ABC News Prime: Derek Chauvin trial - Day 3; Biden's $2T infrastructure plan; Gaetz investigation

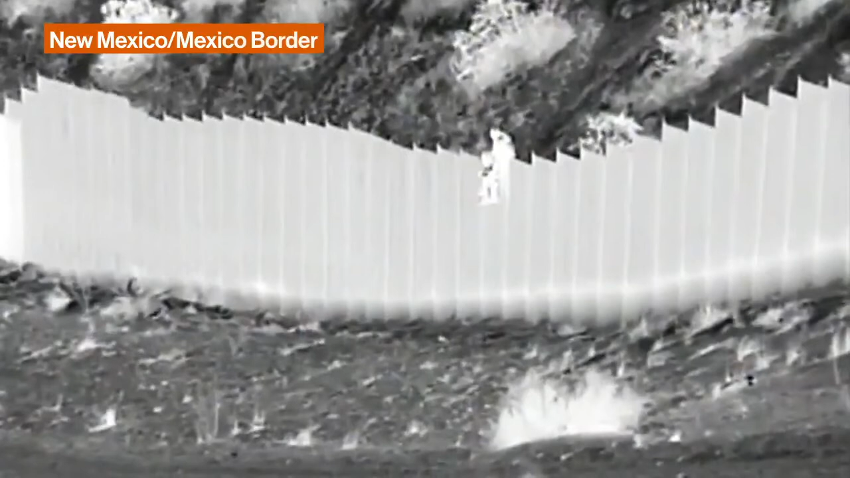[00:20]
Disturbing night vision images of very young children dropped from a 14-foot wall like sacks of potatoes. A 5-year-old and 3-year-old pair of girls abandoned at the border by human smugglers.
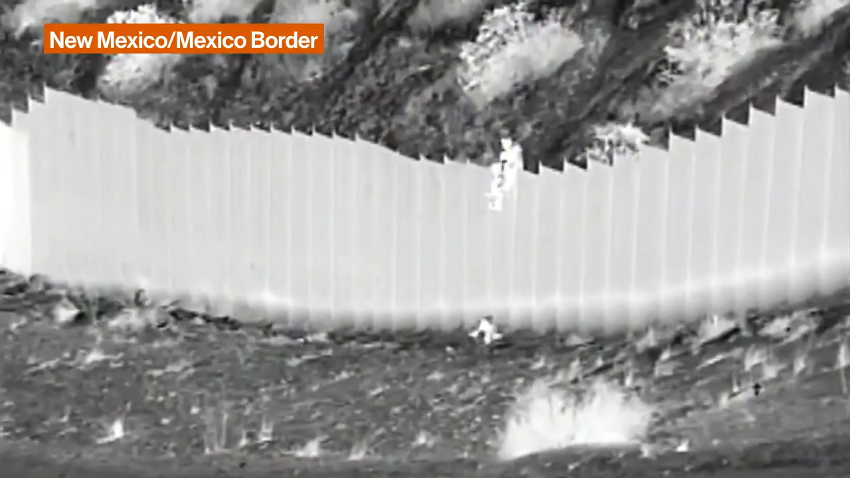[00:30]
The children left to fend for themselves in the harsh desert elements. Thankfully, they are okay. Border Patrol agents were able to spot the tender-age children and have them checked out at a hospital.
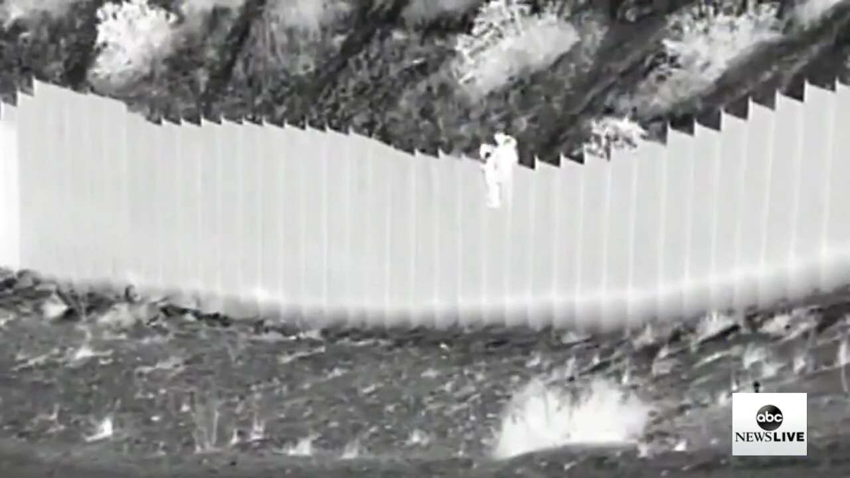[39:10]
Customs and Border Protection shows two young children being dropped over a border fence in New Mexico. We're told those children were 3 and 5 years old and from Ecuador.
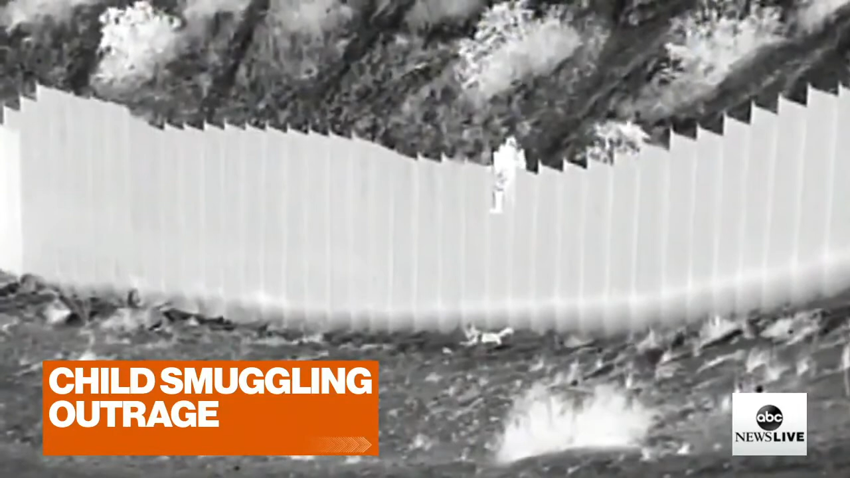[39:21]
You can see the smugglers dropping them over that 14-foot fence and then abandoning them. Border Patrol agents found the children and took them to a local hospital.
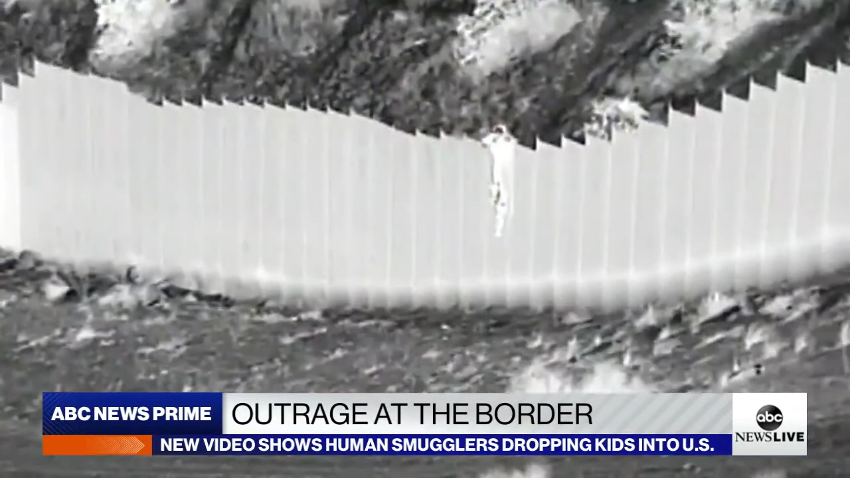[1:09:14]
Today, new video released by U.S. Customs and Border Protection giving us a chilling picture of the dangers children face at the hands of human smugglers. Chief White House correspondent Cecilia Vega brings us the latest on the
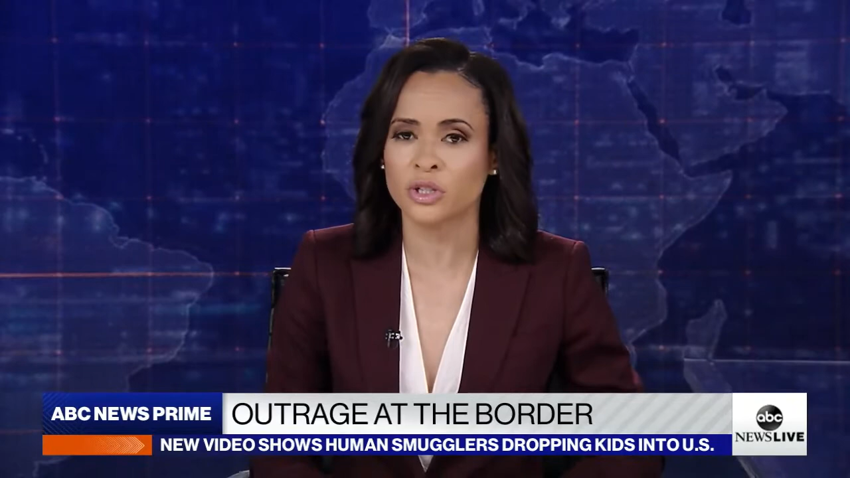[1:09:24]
children behind these images and the reaction from our government. The video is difficult to watch in the dark of night on a remote stretch of the southern border, caught on surveillance camera.
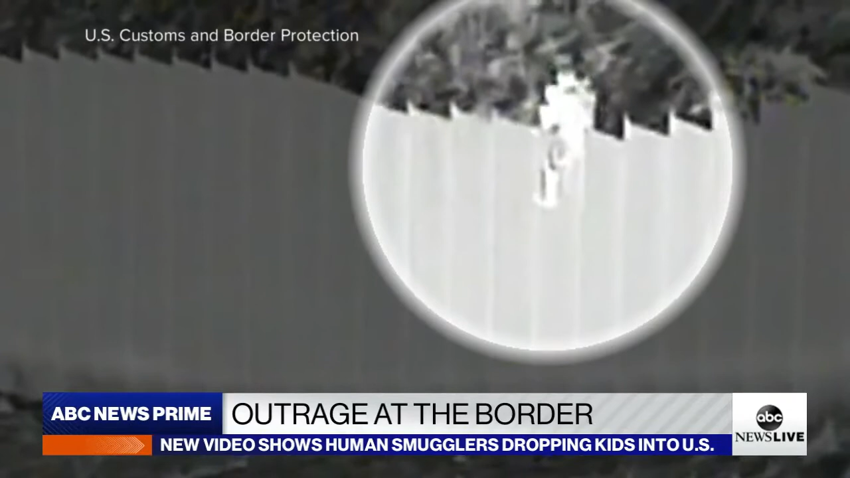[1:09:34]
An apparent smuggler on the Mexican side straddles the fence, hoisting a small child over, dropping her 14 feet below to the U.S. side. Moments later, the same thing, a second child dropped to the ground. Then the two suspects flee up the trail back into Mexico. Authorities say those children, two young sisters from Ecuador, just 3 and 5 years old.
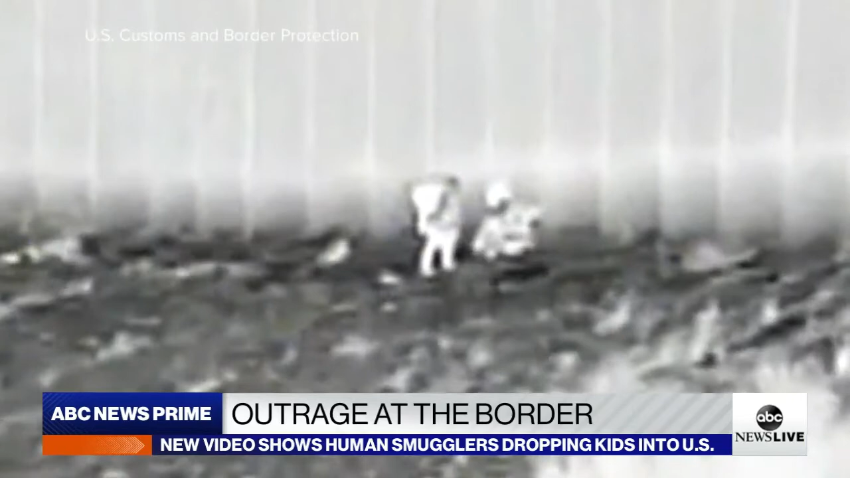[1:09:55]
A Border Patrol agent spotted the activity on camera and jumped into action. The Biden administration grappling with the surge of migrants at the southern border.